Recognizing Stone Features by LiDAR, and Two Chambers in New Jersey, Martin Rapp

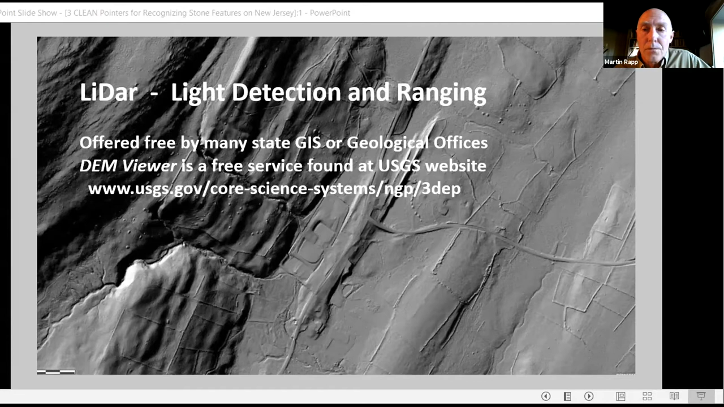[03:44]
For what we're discussing today though, stone features such as stone walls, stone piles, cairns, and features that might rise just a few feet above the flat surface can be revealed using LIDAR. LIDAR, although it's incredibly useful mapping tool, unless you understand the context you're viewing, you might not understand the features you think you're seeing. That's why it's essential to cross-check all your LIDAR assumptions with other mapping forms as part of your computer studies, such as using Google Earth, which was discussed earlier, or air photography, or historical air photos if you have access to those.
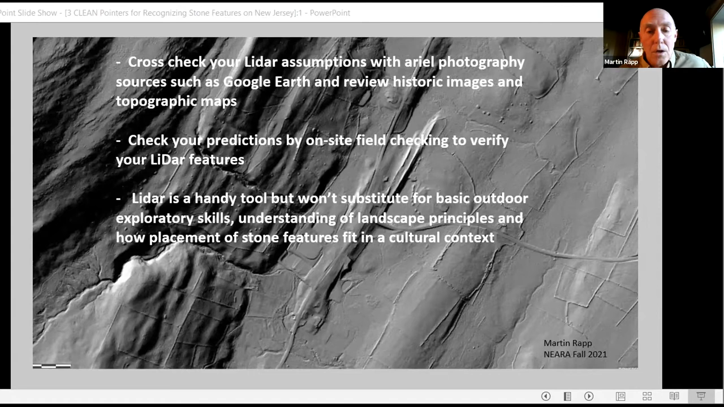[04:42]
Remember that LIDAR mapping is no substitute for your outdoor skills and understanding of ecology and geology, and mostly how the placement of these stone features fit in the Native American context. This LIDAR image has been the background for the previous slides I've been showing and depicts one of the first CSL locations I located using LIDAR. This slide image has several CSL locations spread out over just one relatively small area. This is somewhere about one mile long from the left to the right of this slide.
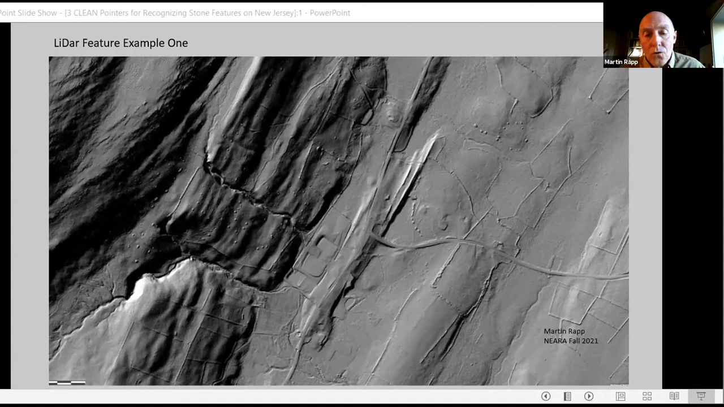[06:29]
and in those days farming may have been a just a little more tolerant of stone walls or rock piles in the middle of their cow pastures. So area A on the left was the first CSL site I discovered with LIDAR, and it seems easy to see why. All these dots are glaringly obvious, curious dots scattered across and up and down the steep slope. However, a well-established network of stone walls also shares this same northern portion of the steep slope as it faces eastward,
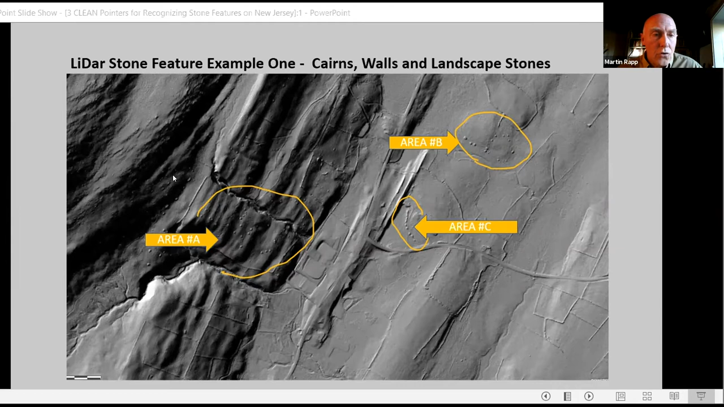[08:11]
Perhaps this is something too, I thought. Maybe it's a stone row pointing to some important direction, I wonder. So off I went to check, and here's what I discovered. Stone cairns covered the mountain slope in area A. This picture is just one example of the more than 125 of these cairns in this CSL site across this hillside. These cairns are approximately 10 feet by 10 feet by 3 feet.
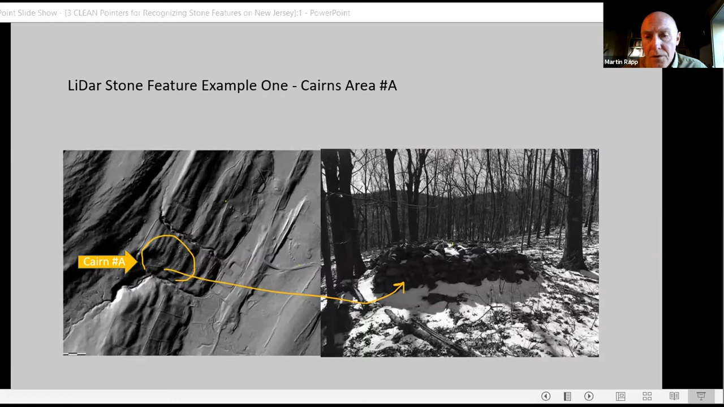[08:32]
I sure need to get back there to this site and make an accurate count of all these cairns. The area B site, that one that maybe resembled an upside down Big Dipper or something, I verified that in the field, and here's a photo of that representation.
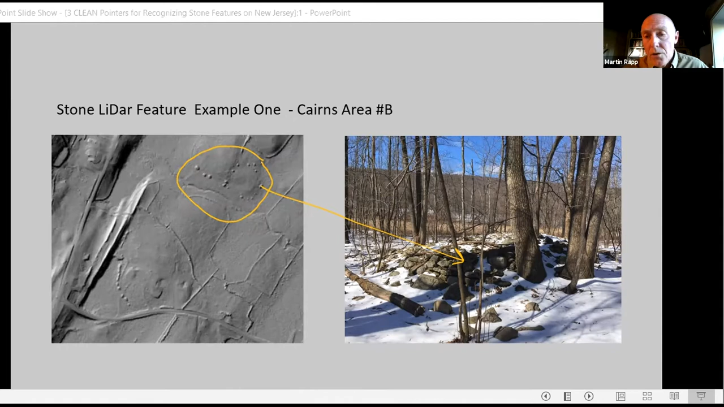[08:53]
And again, these are cairns, and they're nearly again 10 feet by 10 feet by 3 feet. And I believe these to be of Native American construction. However, the linear feature in area C was in fact stone, but not Native American. Instead, I think it was modern American. It was a row of recently placed boulders lining a driveway to a brand new house.
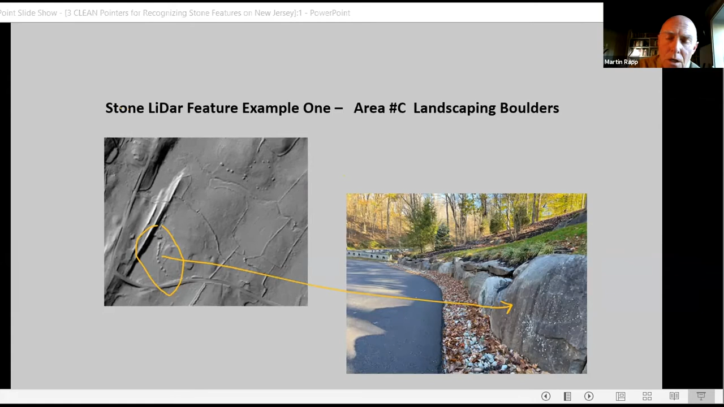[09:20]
So this goes to show us how important a field check is in your LIDAR assumptions. This picture is not from this location, but you get the point. Here's another example. Across the top of this image, you're looking at a divided state highway here in New Jersey and it's cloverleaf or the jug handle U-turn.
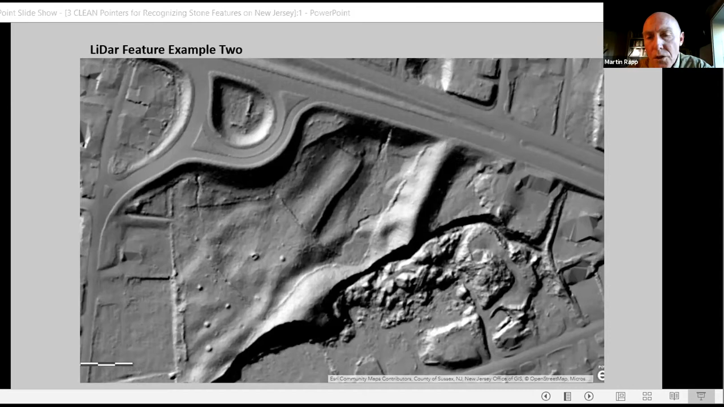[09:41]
Take a quick glance and see what you see. I've highlighted and marked some areas of interest with arrows. The red arrows highlights a series of stone walls. Note how some are straight, yet others meander, some following along the contours at the base of slopes or others at the tops of slopes.
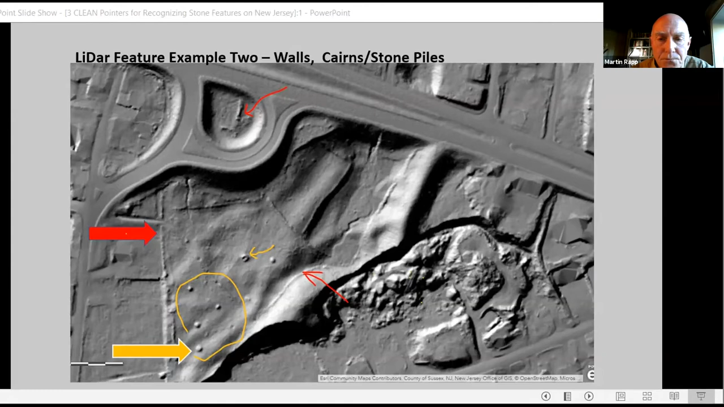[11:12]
I've drawn a little yellow arrow to that one. Upon inspection, that was, in fact, an excavation or a digging into that dot. So, in a close-up of that orange arrow, you can see how the dots are, in fact, Karen's and, in this case, more of a stone pile.
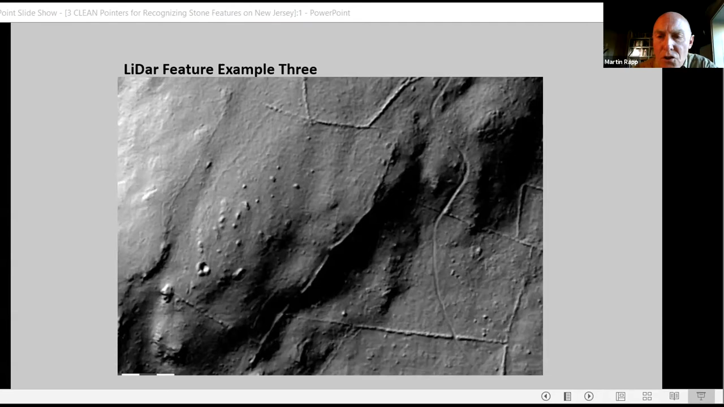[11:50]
But that is a Jeep trail, and it just gives you an idea of scale. That Jeep trail breaks through a stone wall at the bottom of the image. So, here's what I saw on that example. I've pointed out several different LIDAR features visible within this CSL site. But again, let's start by identifying what's higher elevations from lower elevations. The highest elevations is at the center of this image, where the red arrows are located.
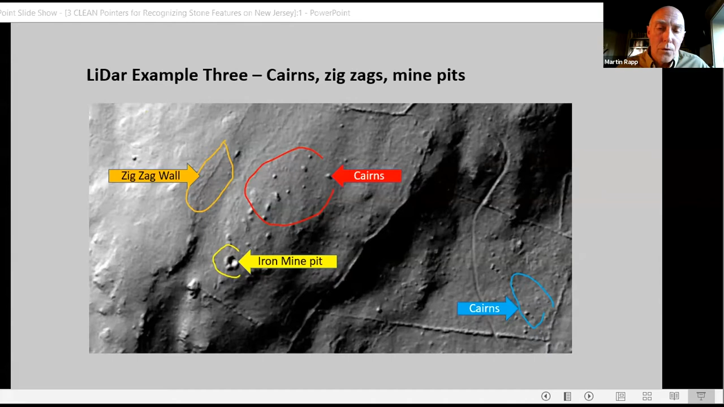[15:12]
And it's also closely follows a very sharp edge at the top of the slope. There are other walls here too. There's a zigzag pattern wall on the upper left, and also just other typical walls that show up on LIDAR. This red arrow represents an example of one of the two dozen Cairns at this CSL.